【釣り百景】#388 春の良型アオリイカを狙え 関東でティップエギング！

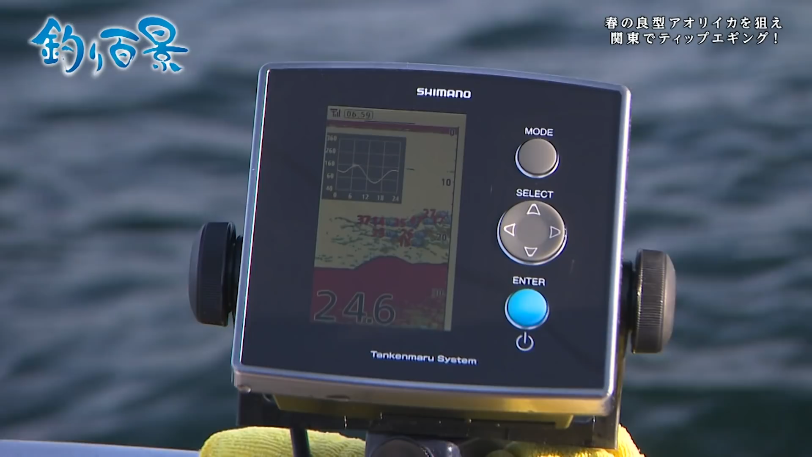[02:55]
水深はおよそ25メートルからスタート
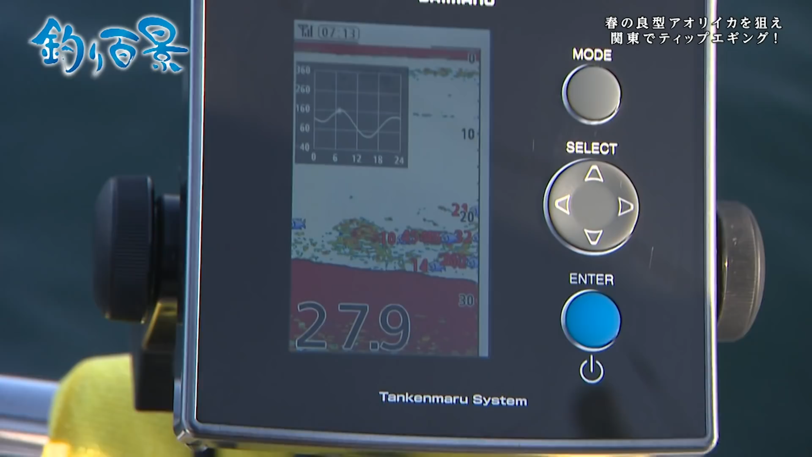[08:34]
そこに小魚だったりそれを追っかける魚だったりみたいなの
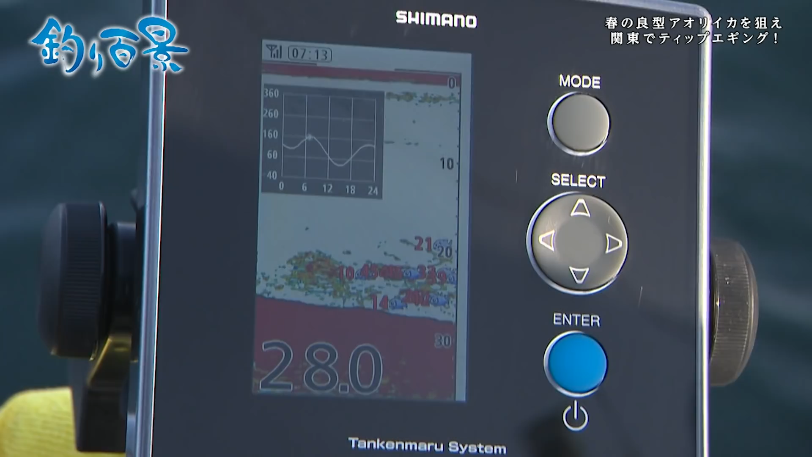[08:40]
がすごく反応がはっきり映ってますね
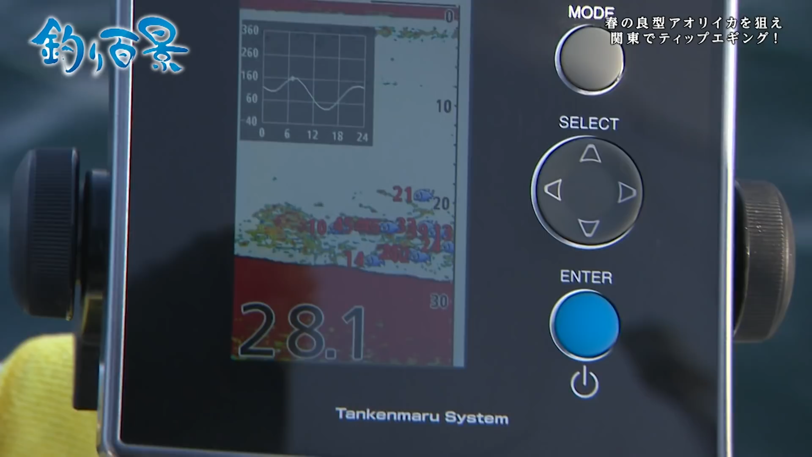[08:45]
これがでもエギに執着しだすとちょっと厄介なんで今のところまだね魚のアタックはないんで
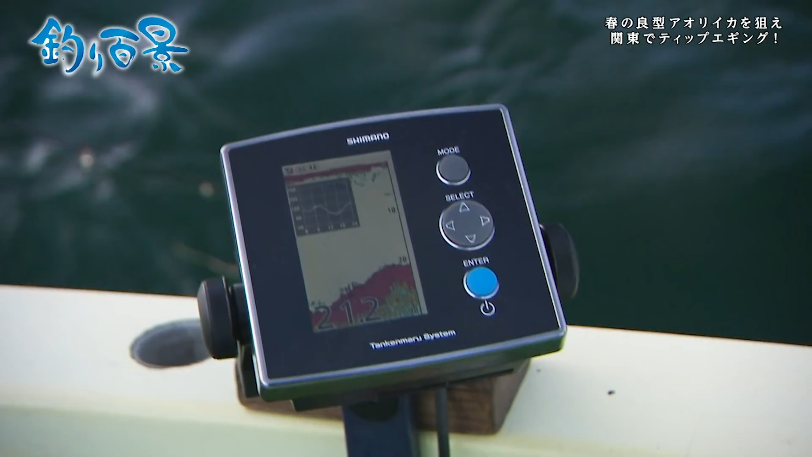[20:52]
今21メーターまで上がるんですか一気に駆け上がってくるんですかサゴミ湾は本当に